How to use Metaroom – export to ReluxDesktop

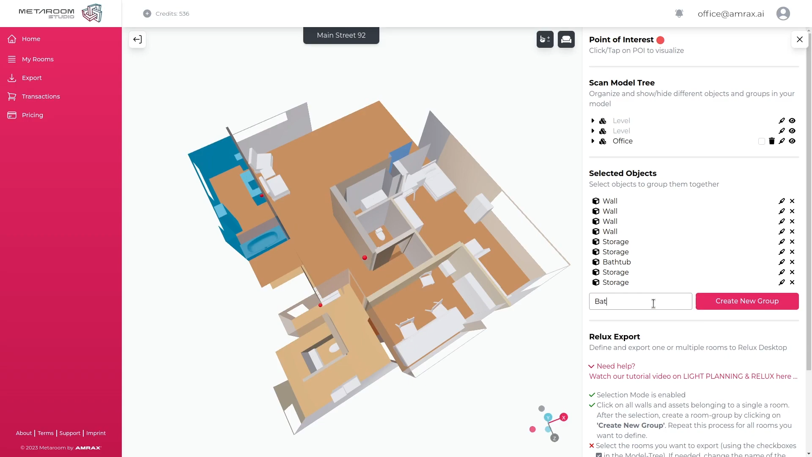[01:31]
Groups within the model can be shown or hidden at any time for inspection or editing.